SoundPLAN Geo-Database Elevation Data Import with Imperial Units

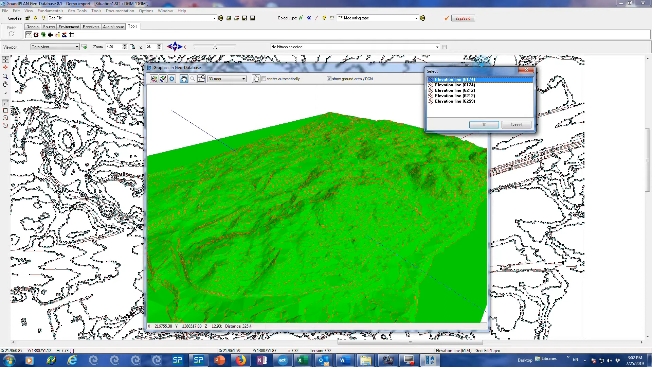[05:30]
And yep. And yeah, it looks like here's a bridge. Alright. So this covers the input of shapefiles. And on this one, I probably would continue with the filtering here.
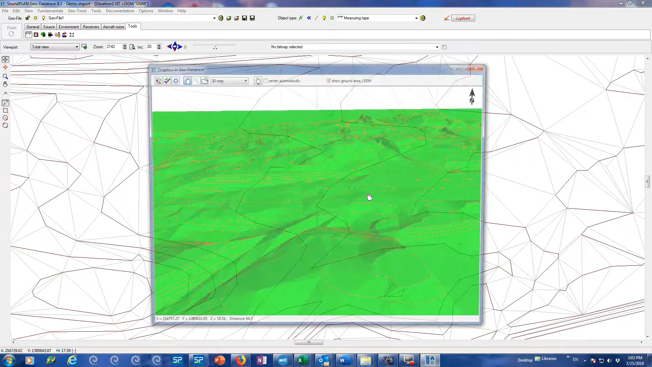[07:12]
And it's maybe more, yeah. So that's one of those things that you need to play around with in terms of the filtering,
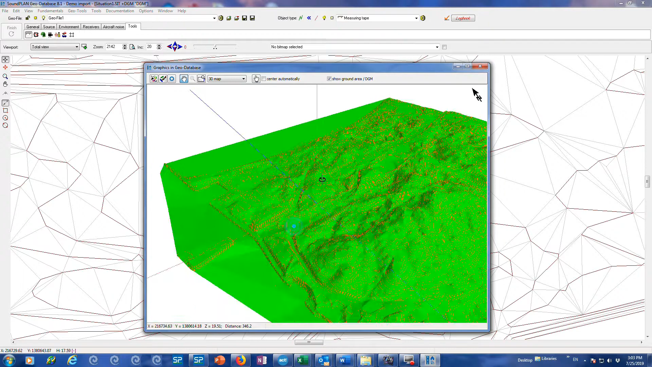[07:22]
what is a reasonable filter. And this ends this video.